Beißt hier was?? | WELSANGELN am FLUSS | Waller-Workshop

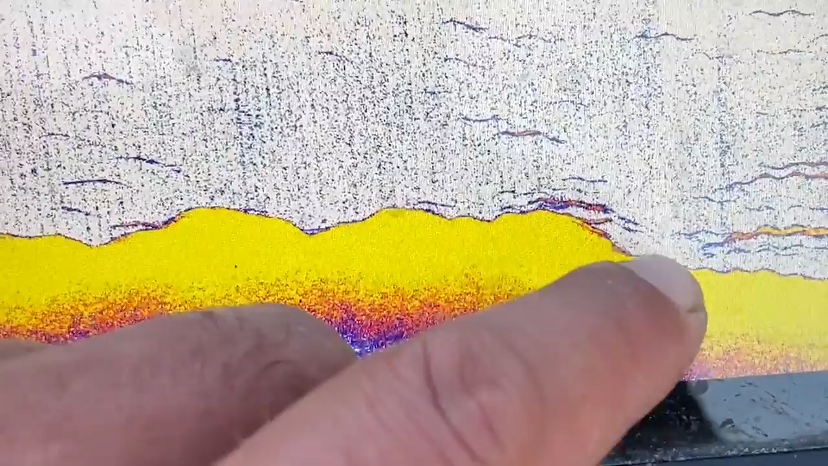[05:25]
Hier geht's jetzt ab in die Fahrrinne und hier seht ihr auch schon die ersten Fischaktivitäten.
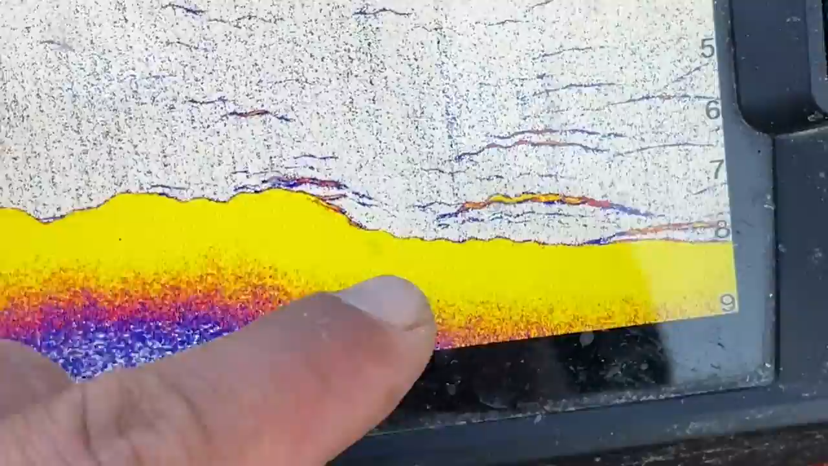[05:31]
Hier werden wir einen Töter setzen.
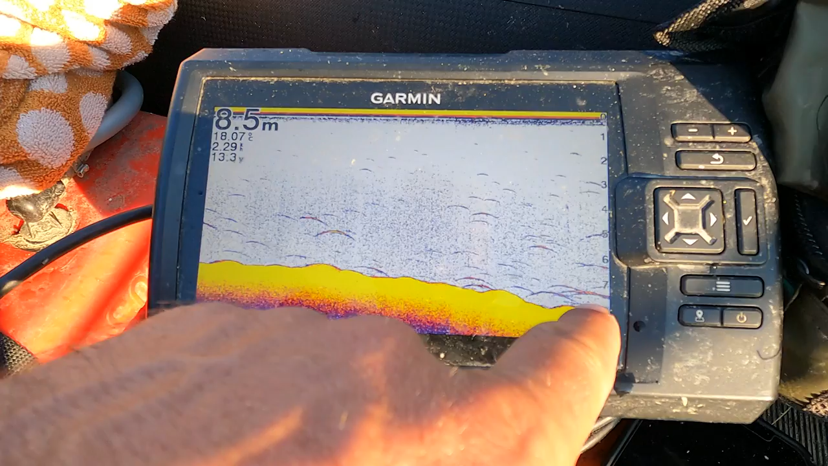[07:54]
On screen: depth 8.5 m
Hier fällt es jetzt langsam ab von 67 auf 8 Meter runter, hier in diesem Bereich. Und hier am Kantenfuß seht ihr auch schon Fische stehen.
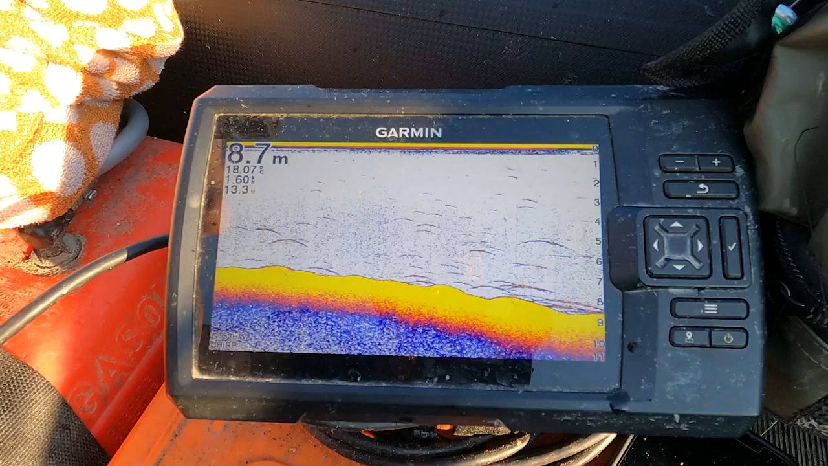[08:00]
On screen: depth 8.7 m
Dieser Bereich hier hat sich immer
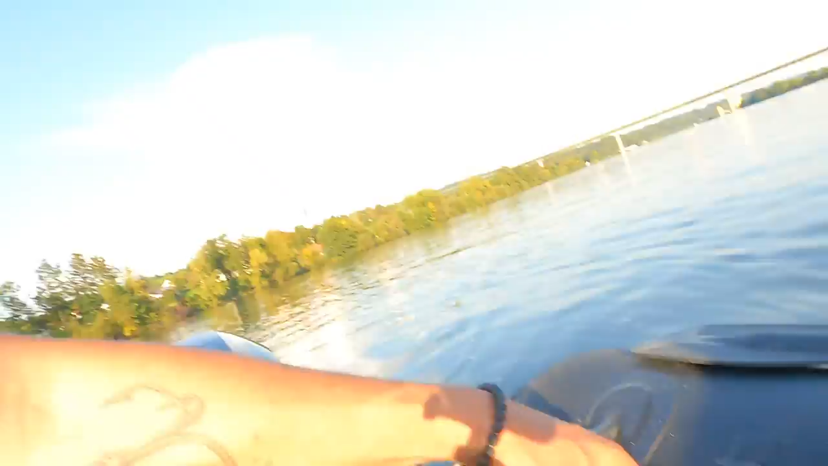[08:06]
als fängig erwiesen. Schauen wir mal, probieren wir mal aus.
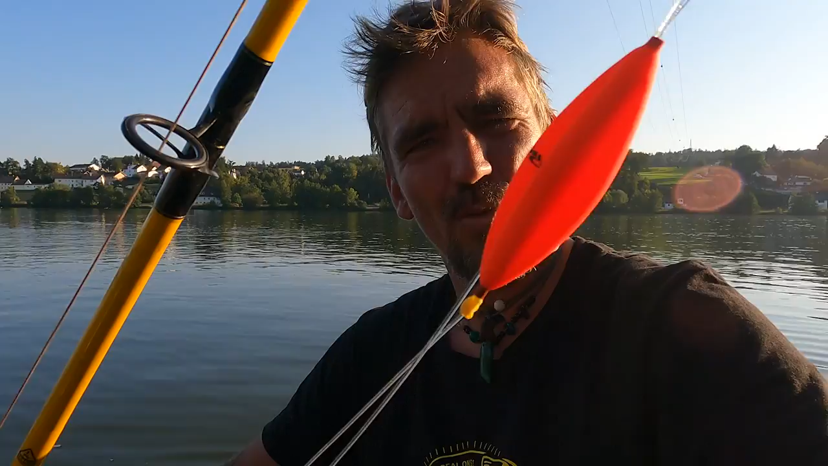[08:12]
Die Data-U-Pose, immer ein Garant hier für gute Fänge. Für die Deadbaits, Ghost Single Hook, der Mega Hook und ab geht die Post.
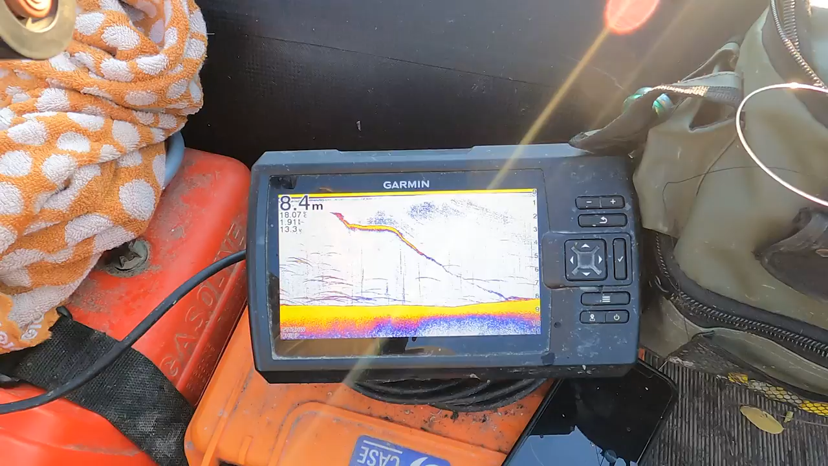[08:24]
On screen: depth 8.4 m
Ihr seht ihr jetzt langsam unsere Montage kommen. Schön, wie der Köder jetzt genau in die Kante reingeht.
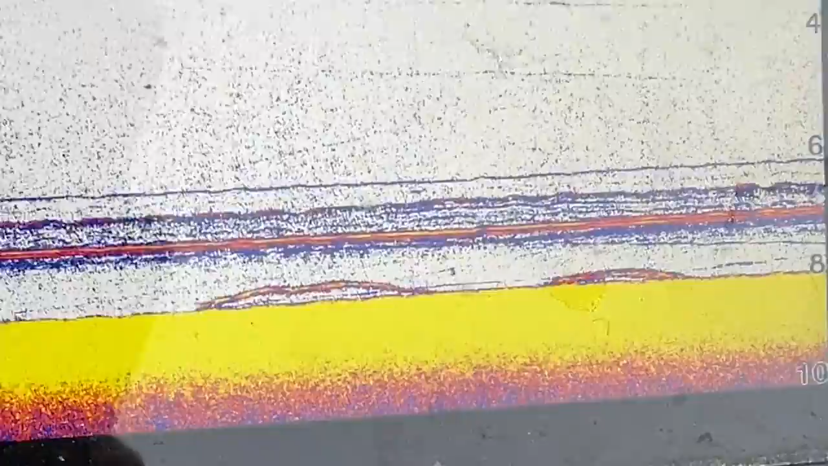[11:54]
Hier seht ihr ein paar kleine Ansteiger, aber haben nicht so richtig Bock.
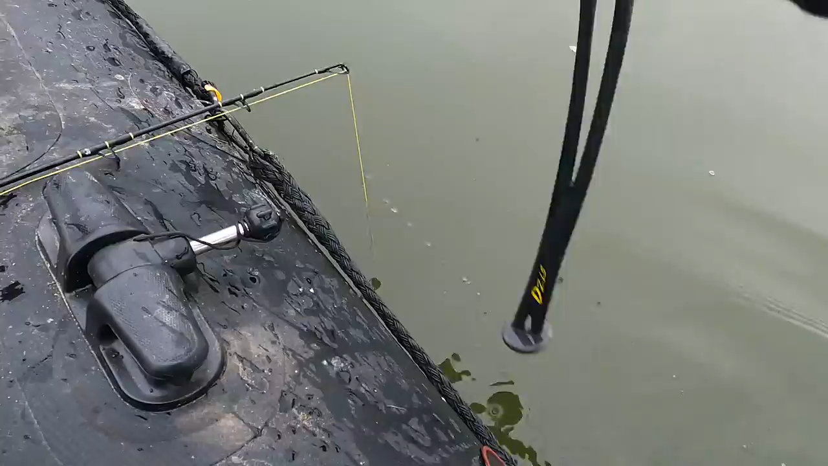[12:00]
Jetzt kommt er, aber weißt du nicht genau, was er will. Geht man ein kleines Stück tiefer mit dem Köder noch. Da ist wieder ein kleiner Fisch unterwegs, genau unterm Köder.
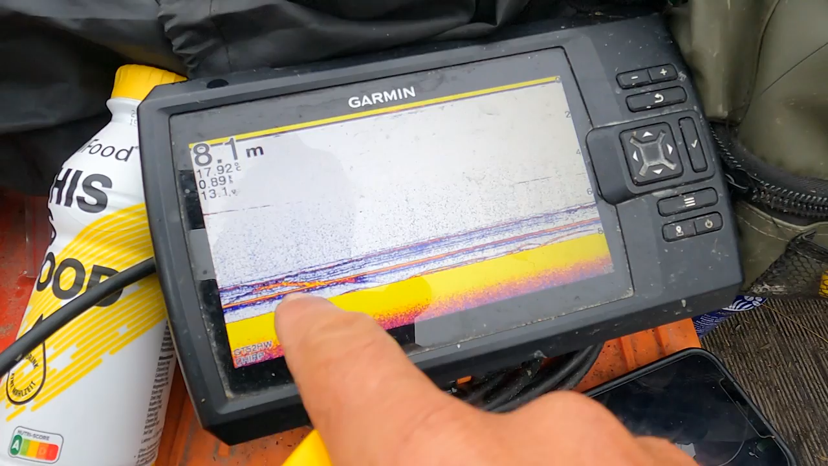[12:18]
On screen: depth 8.1 m
Hier seht ihr beide Köderlinien, die tiefe Route, hier oben die obere Route.